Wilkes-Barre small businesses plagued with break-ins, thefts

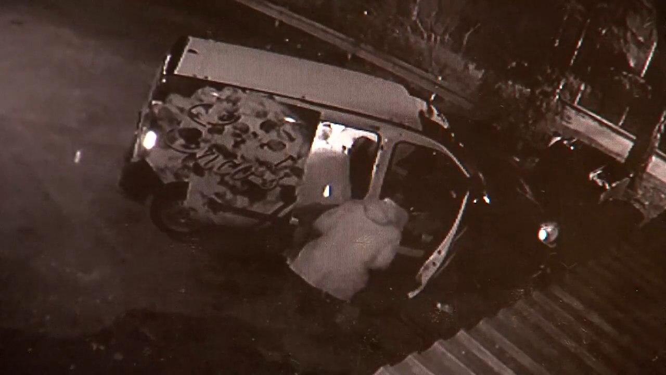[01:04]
The two thieves took catering equipment and tools, costing Franko's more than $1,500 in losses. My reaction is I am very saddened. I mean, this is my hometown. This is where, you know, I've lived my entire life.
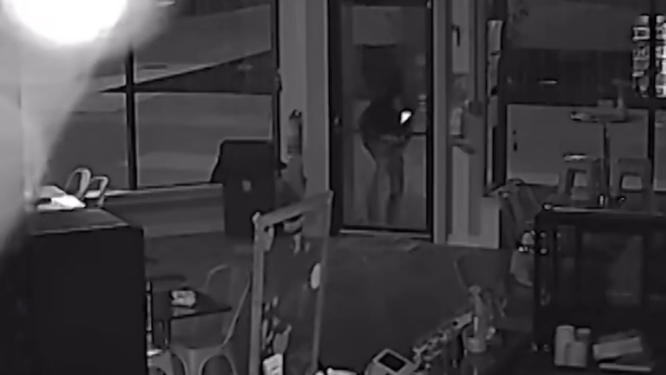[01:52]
And someone stole hundreds of dollars from their register.